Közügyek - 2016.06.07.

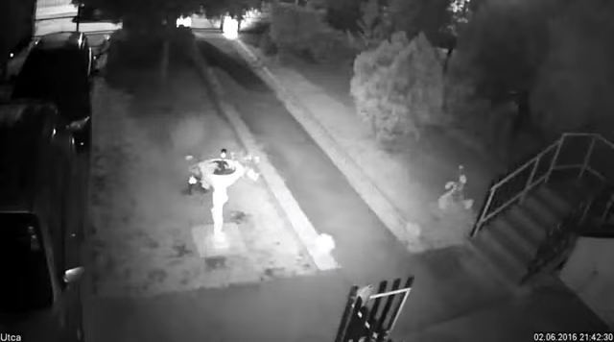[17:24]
Kamerafelvételek bizonyítják, hogy a dománycsalád házi kedvencét valaki lelőtte június másodikán éjszaka.